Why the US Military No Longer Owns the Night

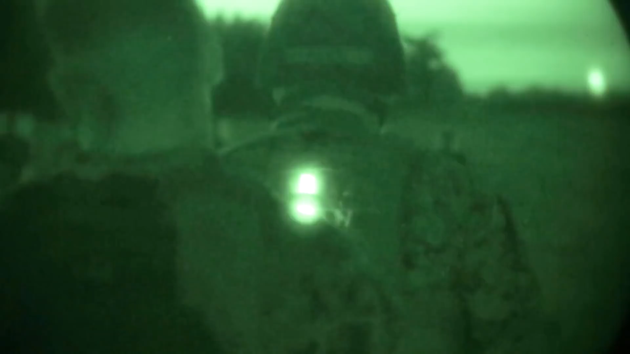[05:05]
it became a liability by sending out a visible signature which very visibly led the bad guys right back to you.
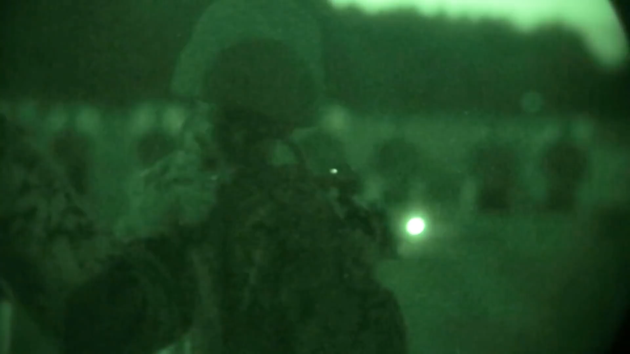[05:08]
Worst of all, the Army training manuals have done little to update nighttime procedures in the face of these new threats.
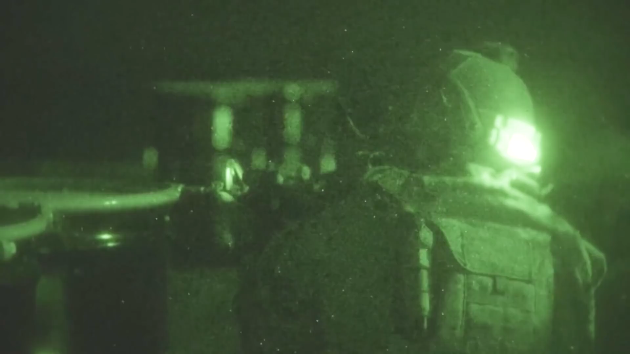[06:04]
The system's weight sat awkwardly mounted on your helmet, always sliding away from your eye. The green tint gave you a headache after using it for only 20 minutes. PVS-14s offered very little depth perception. So when I was on patrol, I was always bumping into the person in front of me or stumbling into ditches on the side of the road.
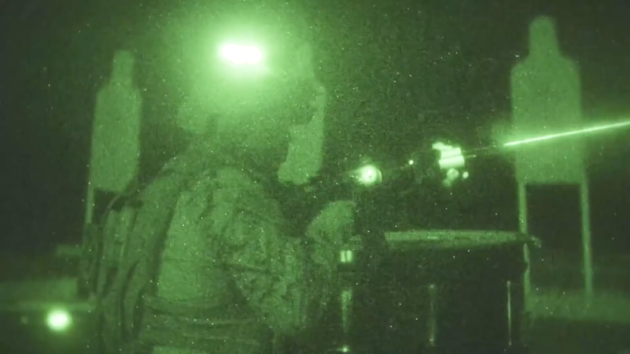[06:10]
Some of that might be explained away by my clumsiness,
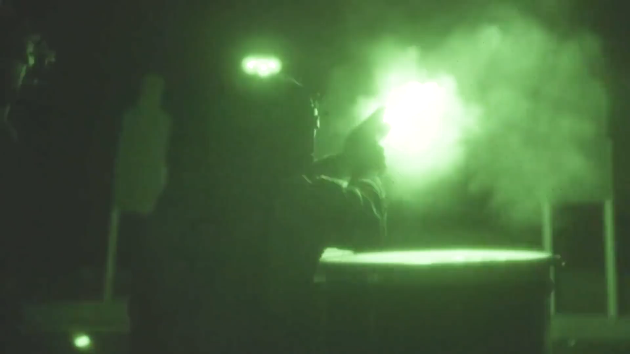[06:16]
but the max effective range for these things was only about 150 meters, which in 2009 felt like a superpower. But by today's night vision standards, it's a bad joke.
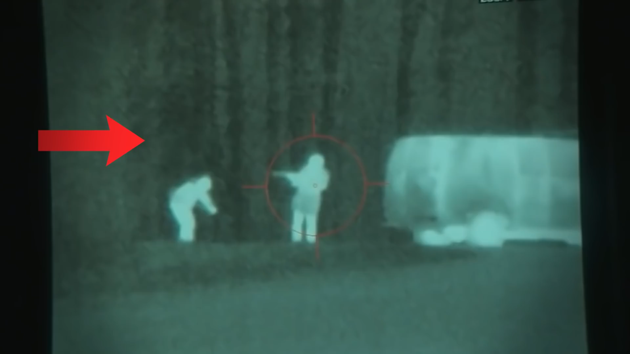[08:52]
It takes training to adjust to this complicated new way of shooting, but it's the only way to avoid having to use IR laser beams for targeting.
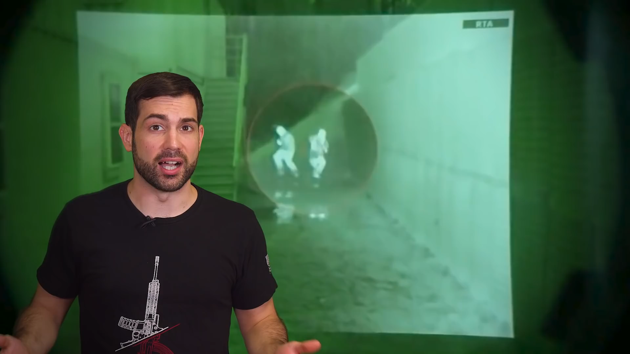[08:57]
You can also go by the reticle, which is a little bit easy and less confusing.
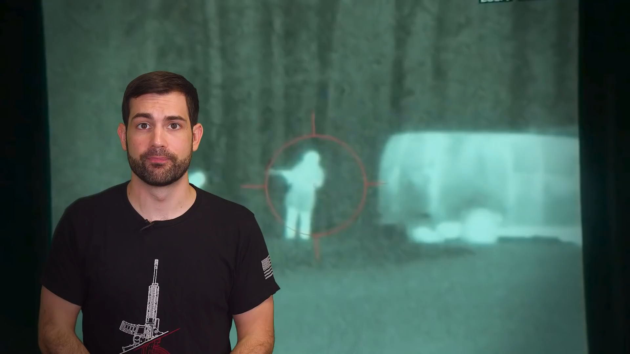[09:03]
When you first look at the EMVG footage, you notice that there's an outline mode, which you can see is more crisp, more clear and higher resolution.